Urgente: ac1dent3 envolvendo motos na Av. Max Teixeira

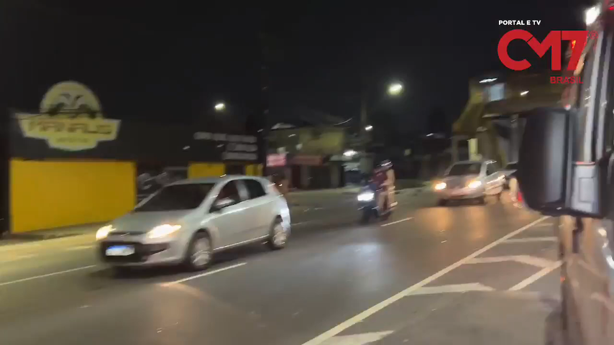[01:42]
O condutor do Golzinho saiu do outro lado da pista para fazer esse tipo de conversão aqui que não existe. Ele tentou dobrar aqui, ó.